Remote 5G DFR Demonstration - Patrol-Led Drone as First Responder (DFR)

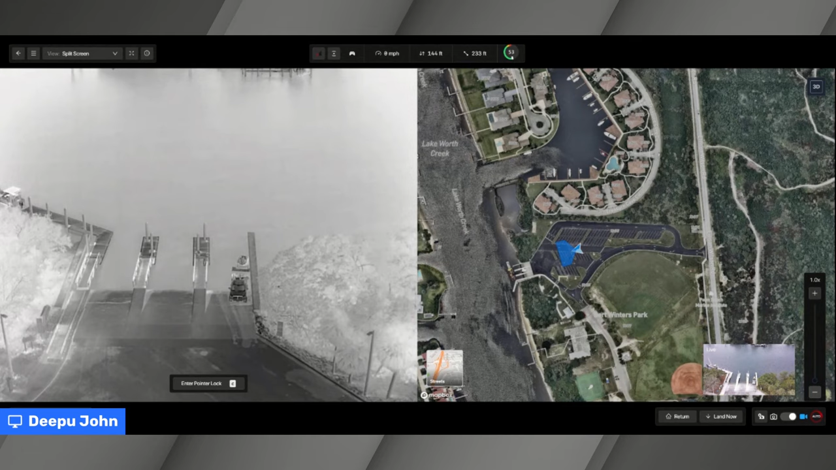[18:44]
So, uh, even with that, uh, low difference in temperature, uh, the, the camera can pick up, uh, body heat and, uh, you know, the images of people very quickly and very fast.